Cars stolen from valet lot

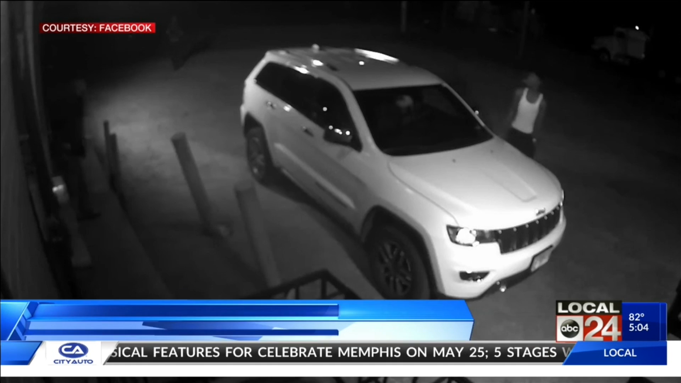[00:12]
New video shows one of two suspects on camera on South BB King on Tuesday. They parked behind a business a mile away from where the cars were stolen. Police say they have found the three vehicles taken, but they need help identifying these two men. So take a close look. Call Crime Stoppers with any information.